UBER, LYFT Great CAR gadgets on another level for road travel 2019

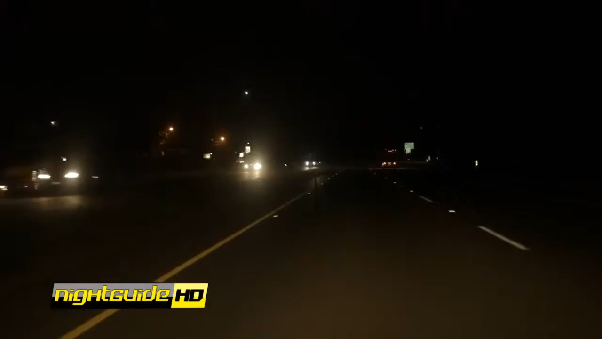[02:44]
The glasses that help reduce glare and
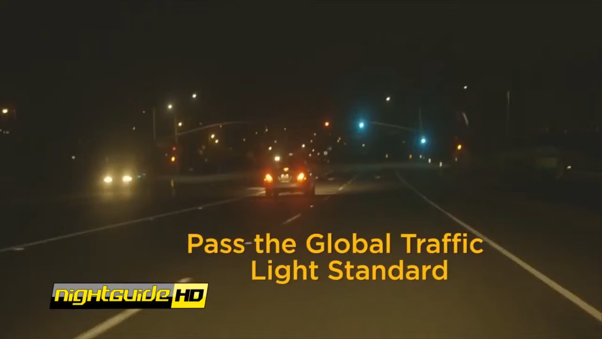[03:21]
I can see better, and I feel more comfortable driving at night. I can't imagine ever driving without them again.